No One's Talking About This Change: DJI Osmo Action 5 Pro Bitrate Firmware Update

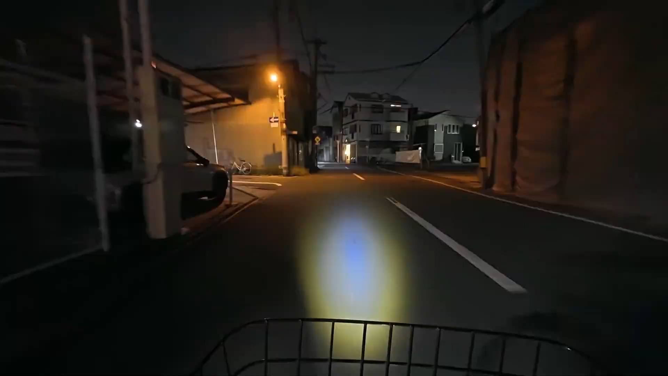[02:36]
So following on from that, I wanted to see how this change affected night footage,
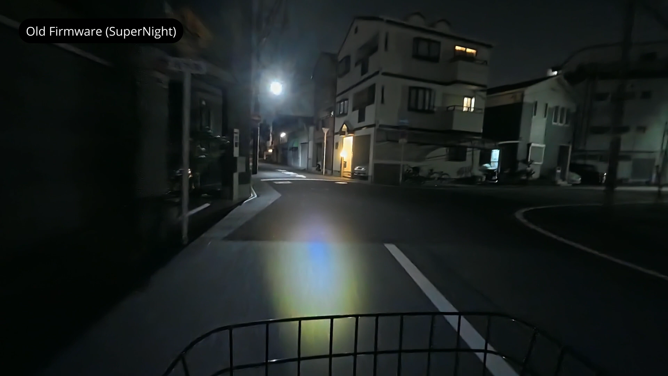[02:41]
where the Action 5 Pro typically selects a slow shutter speed when shooting in full auto. Once again, I noticed a similar pattern. Here's some footage I took a couple of weeks ago with the old firmware.
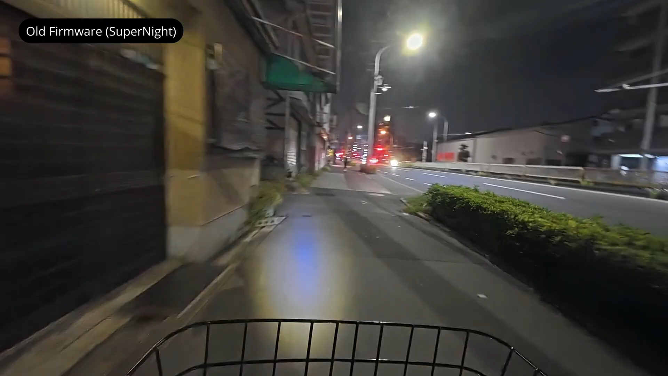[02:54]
You'll see there's noticeable ghosting and blurring in these night
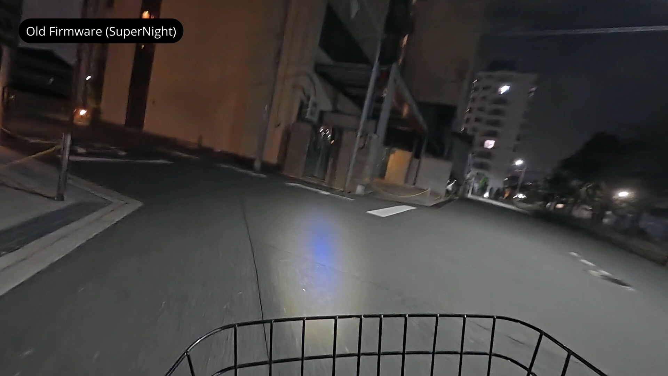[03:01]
shots.
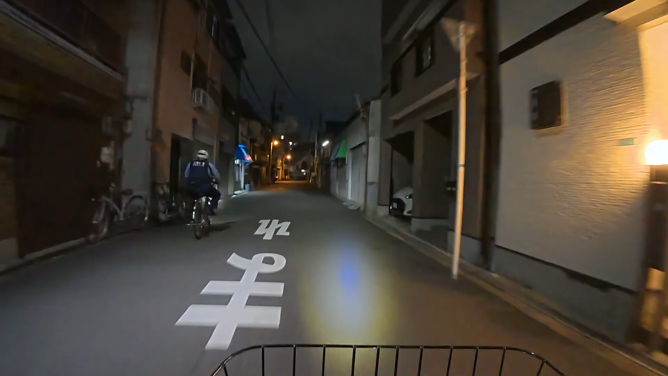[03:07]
With the updated firmware, the issue is less pronounced, but the footage is also shakier.
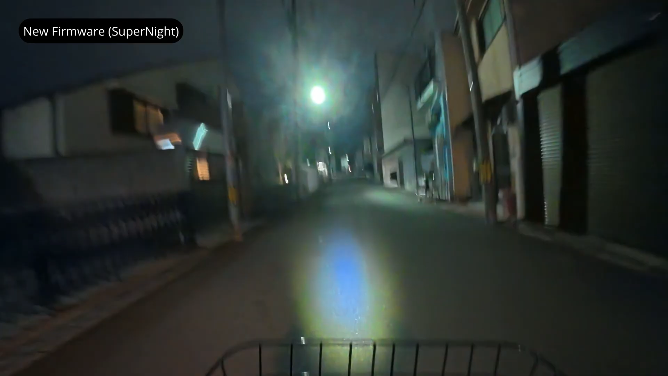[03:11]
Now to be fair, this isn't a perfect comparison because I was riding faster and more aggressively in these new shots. Still, I think it's enough to show that DJI has slightly reduced the stabilisation strength at lower shutter speeds,